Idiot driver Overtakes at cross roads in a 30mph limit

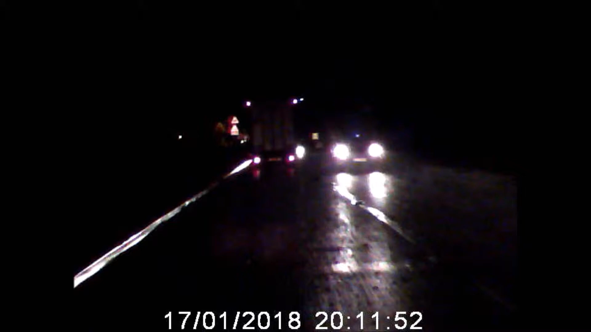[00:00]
I'm going to die I'm going to die BEEP Fuck you, whack him I'm gonna die I'm gonna die